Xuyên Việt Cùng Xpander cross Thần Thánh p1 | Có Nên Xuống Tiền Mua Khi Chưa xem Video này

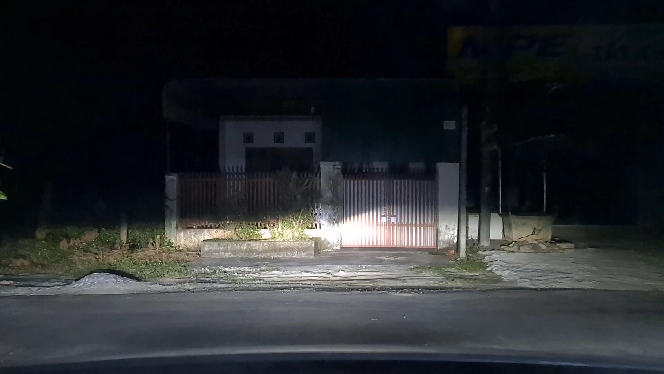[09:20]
Con xe này đèn nó sáng ghê gớm luôn các bạn ơi. Các bạn thấy không, mình pha lên này, các bạn thấy đèn nó sáng chưa?
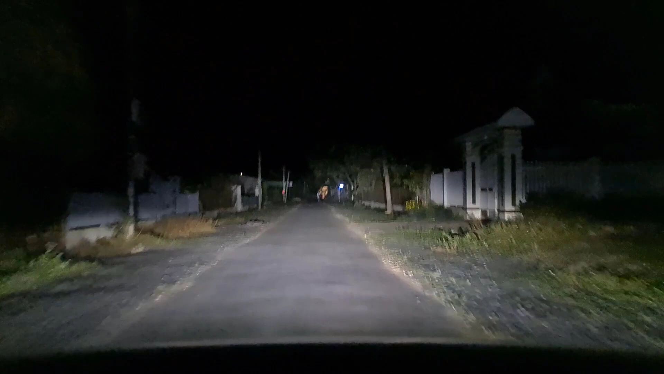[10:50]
Không biết cái Xpander mới đầy mới này đèn nó có sáng như thế này không, nhưng mình cảm nhận được là cái đèn của mình khá là ok đấy, sáng trưng luôn.
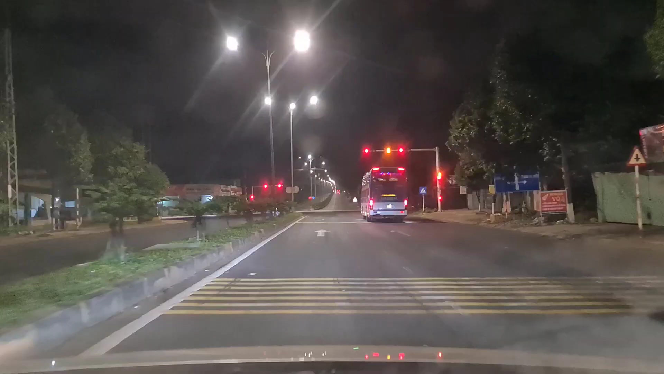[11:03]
Hiện tại Hiếu đang đi trên cái đường tránh mùng 10 tháng 3 của Buôn Ma Thuột các bạn ạ. Đường này khá là đẹp. Ở Tết nhất thì xe cộ đi lại cũng rất là ít. Hôm nay mới mùng 4 Tết mà. Dân công chức thì phải mùng 9 mới đi làm. Chỉ vậy năm nay là dân đi du lịch, đi chơi cũng khá là nhiều.